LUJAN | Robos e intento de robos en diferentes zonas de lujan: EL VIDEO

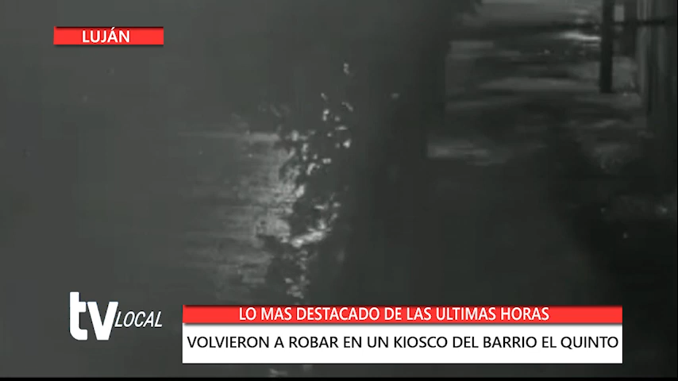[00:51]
Ocurrió días atrás a la madrugada en Santa Clara al 334. Delincuentes se llevaron dinero, mercadería, un televisor y hasta la comida de la heladera.